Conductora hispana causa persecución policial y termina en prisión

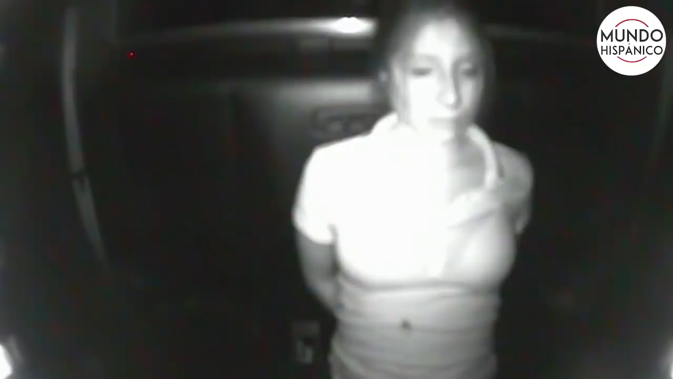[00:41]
Se nos ha advertido además de que cuando un policía nos pare en la calle, no intentemos huir, sino que todo lo contrario, que por nuestra seguridad y la de él, debemos acatar sus indicaciones. Pero también se nos ha enseñado mil veces que cuando nos detengan debemos quedarnos sentados con las manos sobre el volante y que por nada en el mundo hagamos algo que pueda hacerle creer al oficial de que somos peligrosos. Sin embargo, parece que a esta muchacha hispana de tan solo 23 años todo se le olvidó por completo la noche en que fue arrestada en la ciudad de Norcross.
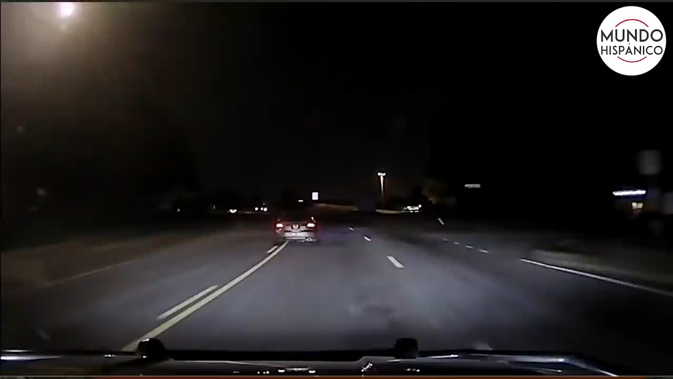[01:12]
El oficial Benny Peña patrullaba las calles de esa localidad cuando se dio cuenta de que algo no andaba bien con su vehículo. Y es que el automóvil se salía constantemente de su carril y en un momento hasta estuvo a punto de golpear a otro carro que transitaba por la misma vía. Al darse cuenta de esa situación, Peña le prendió de inmediato sus luces y activó su sirena para cerciorarse de qué se trataba. No obstante, al ver que pretendían pararla, la conductora del coche, en lugar de reducir la marcha y de parar cuanto antes, pisó el acelerador y trató de escapársele.
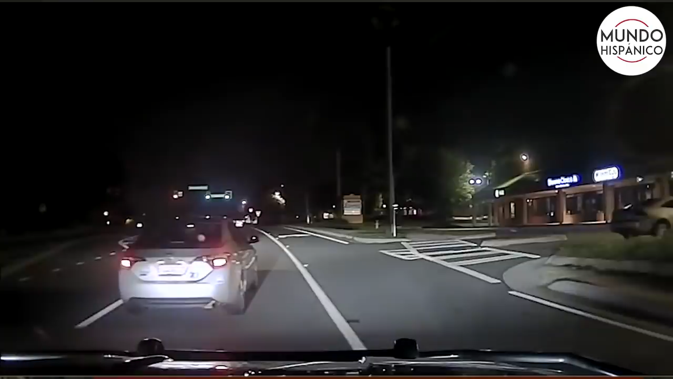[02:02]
Pero justo antes de parar por completo, se subió a una banqueta y dañó en el acto la llanta delantera y quién sabe qué otras partes más de su carro, pues este comenzó a echar humo en cantidad.